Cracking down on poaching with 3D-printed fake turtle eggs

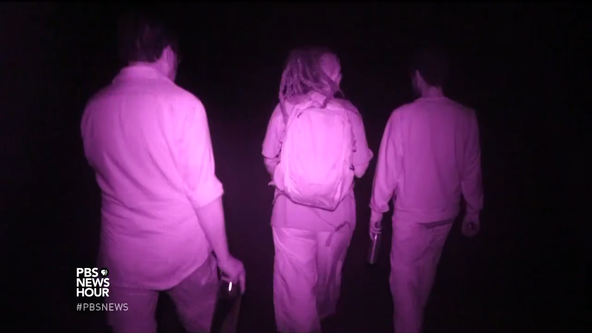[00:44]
JOHN YANG, Bright lights spooked the turtles, so we used a night vision camera.
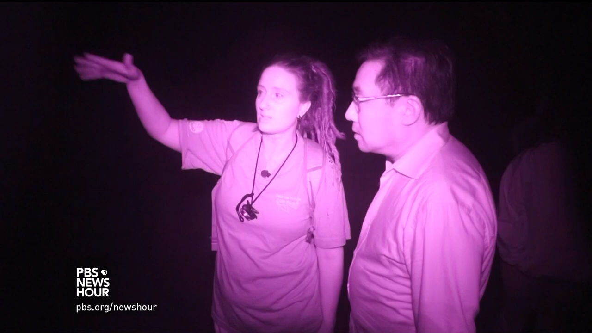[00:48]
The search was hit or miss. Turtles' ancient instincts don't always sync with human schedules.
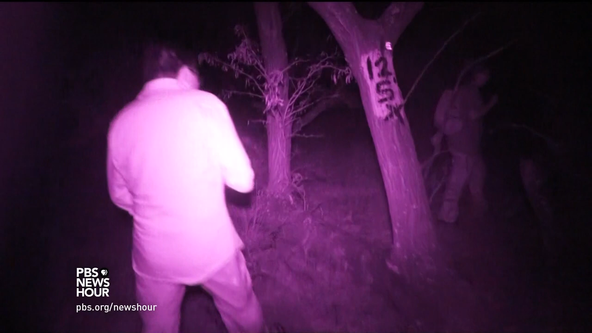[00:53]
We came upon this black turtle, a particularly skittish subspecies,
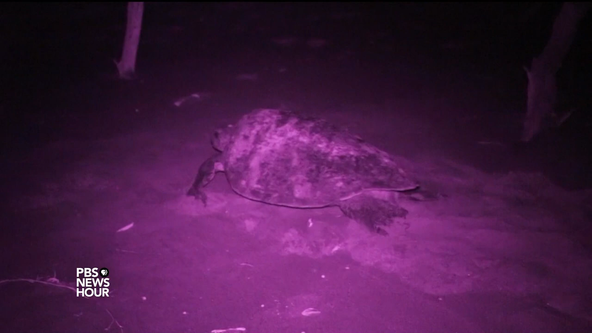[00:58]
just as she was heading back into the waters of the Pacific.
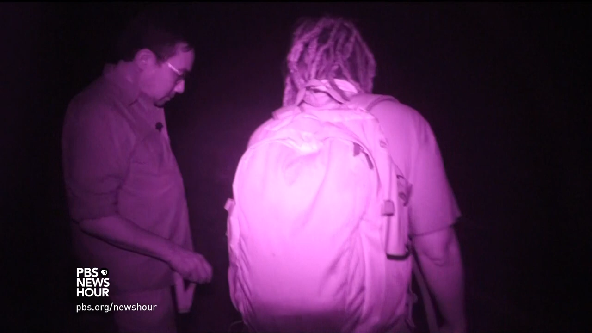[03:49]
WILLIAMS- Three hours after our first sighting, we had given up on seeing another one.
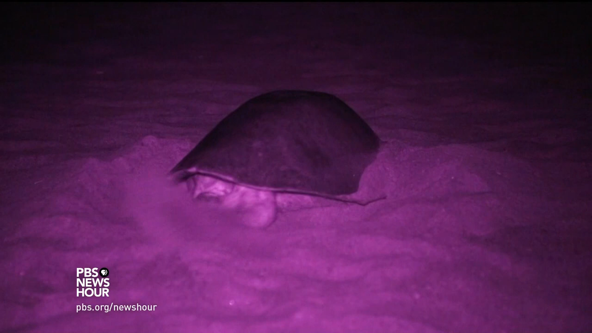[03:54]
But on the way back to our cars, we stumbled upon an olive ridley turtle digging her nest.
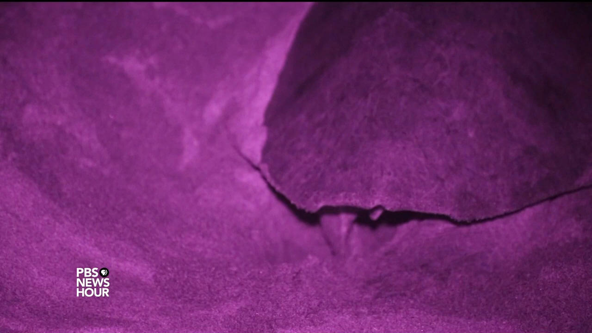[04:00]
For 20 minutes, her hand-like rear flippers scooped away sand, crafting a chamber for her eggs.
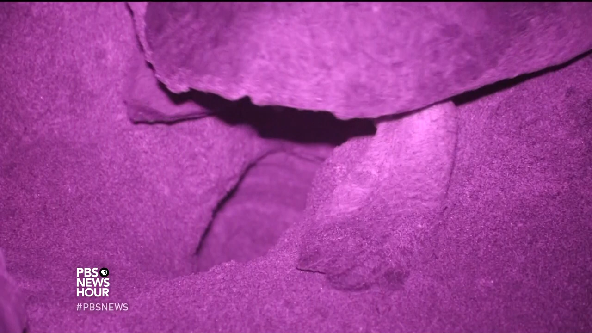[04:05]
And then... Oh, there you go.
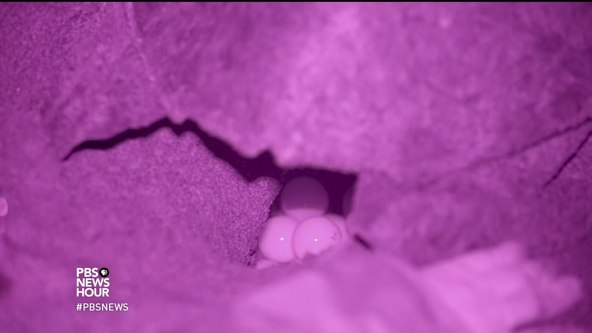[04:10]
WILLIAMS- The turtle laid more than 50 eggs.
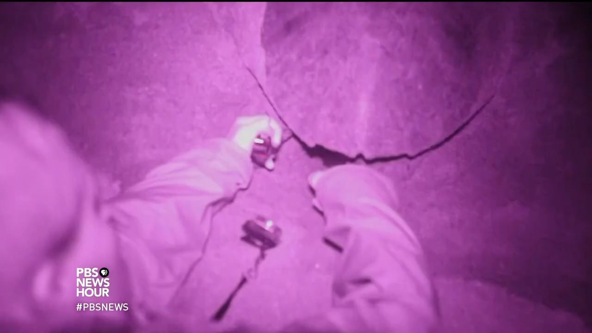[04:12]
WILLIAMS- And to demonstrate, Fesey added an imposter.
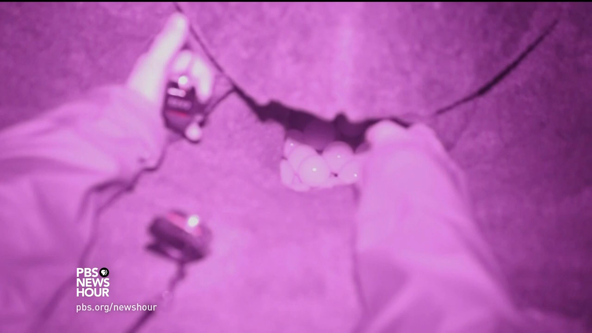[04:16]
FESEY, She has no idea it's there. The poachers won't know it's there. And so we have got a nice little decoy hiding in there,
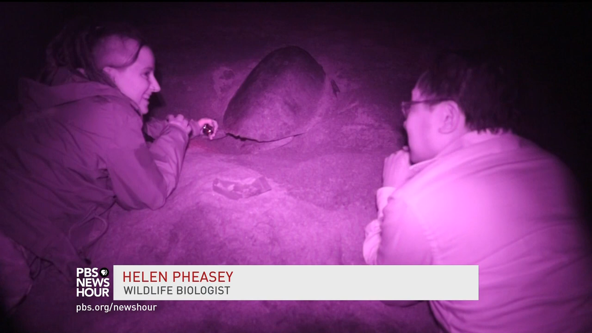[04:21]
tracking away, waiting to see where they take them. So...